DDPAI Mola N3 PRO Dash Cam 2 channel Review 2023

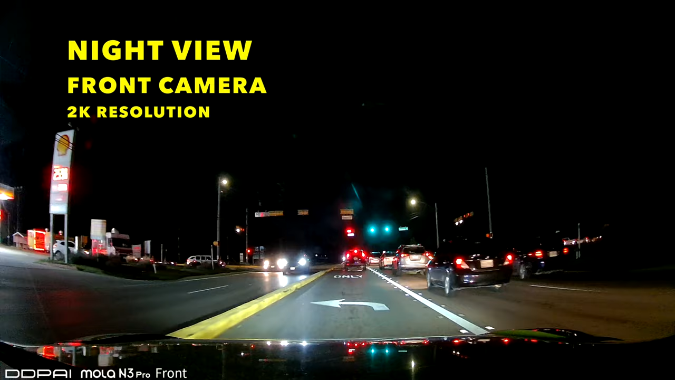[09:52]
That front camera is a 2K resolution and it has a night vision. As you can see, it's very clear. You can see the license plates very good and it's super clear at night.
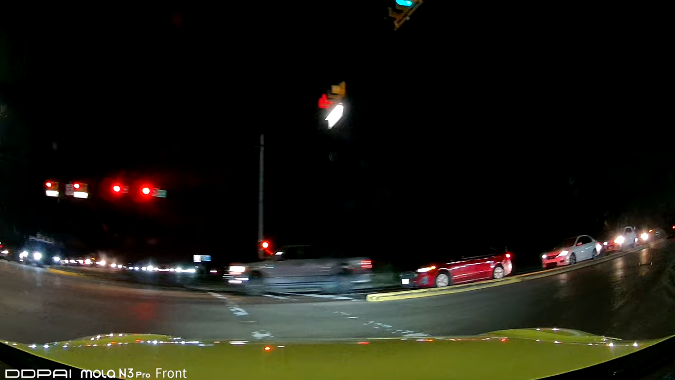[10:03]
It's like a almost daylight. You can see it here. So I'm very satisfied with this
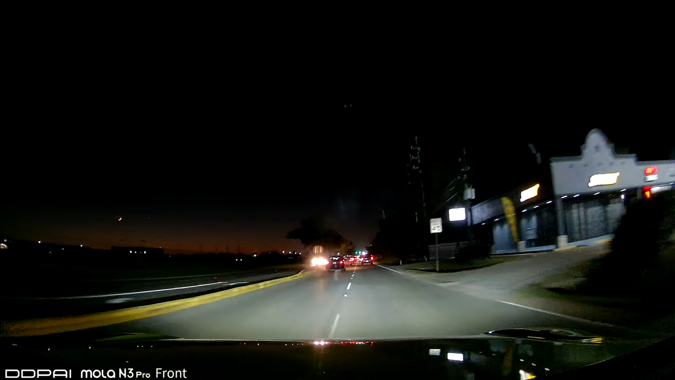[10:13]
resolution and the way that it looks. Everything looks clean and clear. Look at the license plates of the cars. Nice. Yeah, everything is good. The resolution is amazing for the front camera.
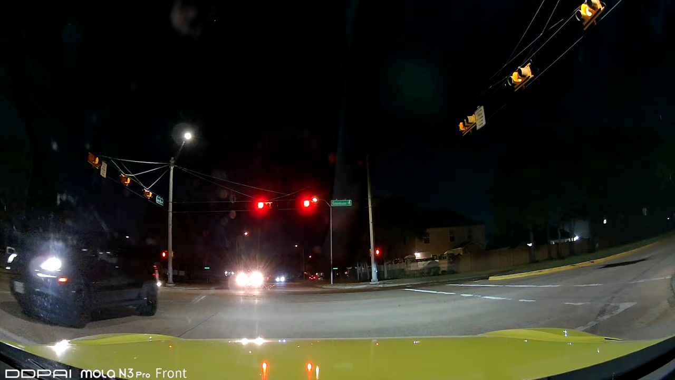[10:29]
It's amazing. I like it a lot.
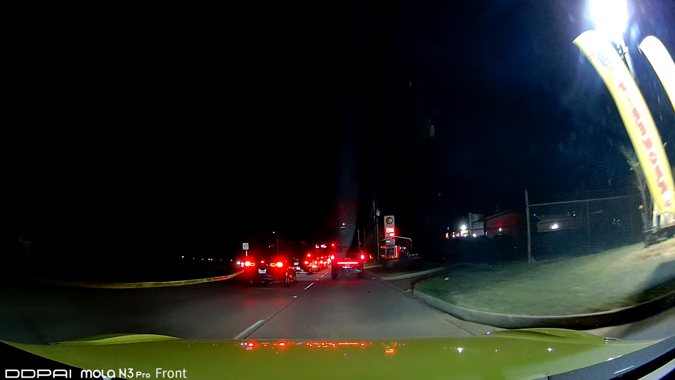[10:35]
And you can see right here, you're gonna see the license plates of the car. Super clear. That's amazing.
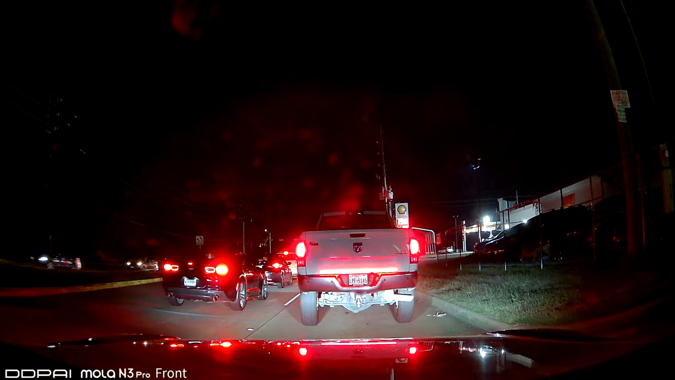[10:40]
Now this is the test for the night view for the rear camera.
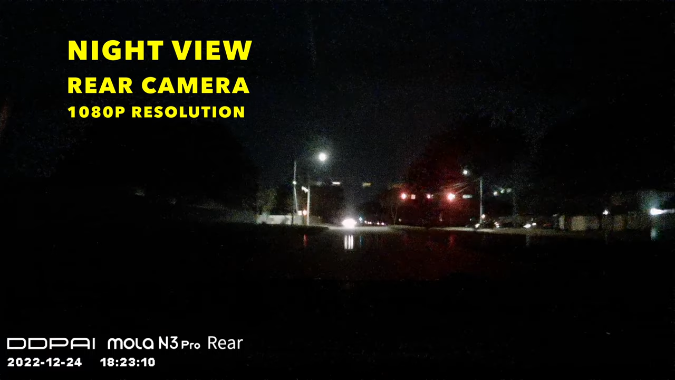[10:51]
Remember, the rear camera resolution is 1080p, the resolution, and this is the night view, but it's still, it gets a little bit grainy, blurry, okay?
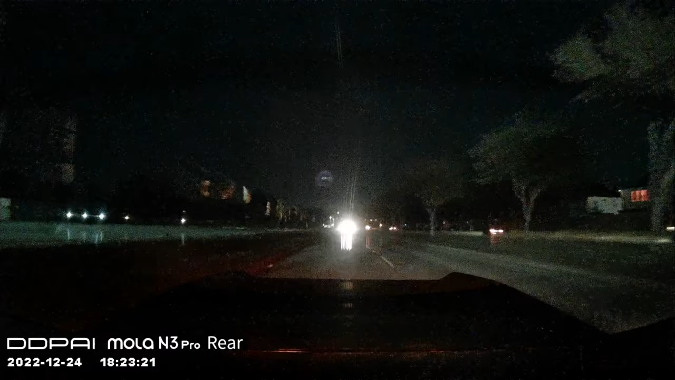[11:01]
But it's still visible, as you can see. You can see the cars.
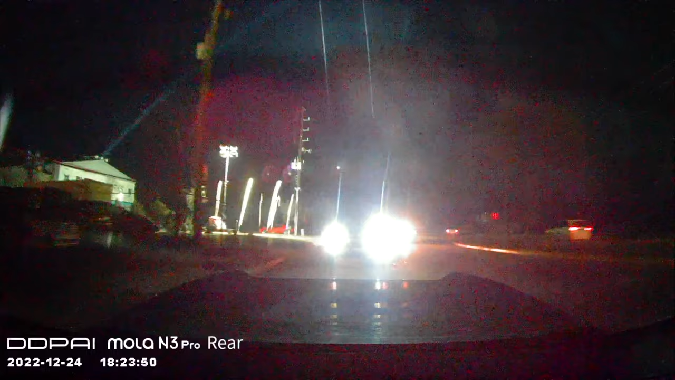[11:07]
The lights of the cars, they get a little bit of glare,
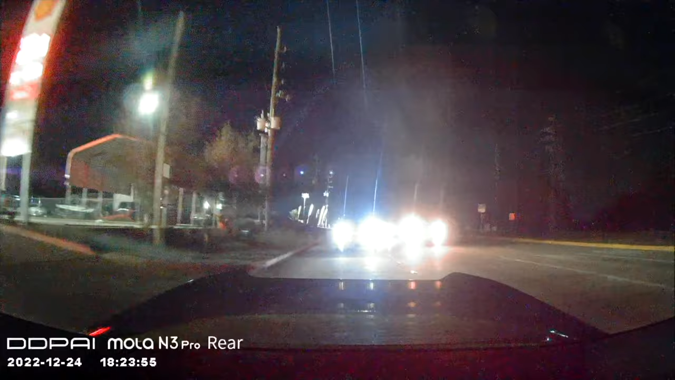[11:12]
but when the car, it gets closer to the camera, you can read the license plate. Let's see, you can see it here. When the car gets closer, you can see right there. You can see the license plate of the car.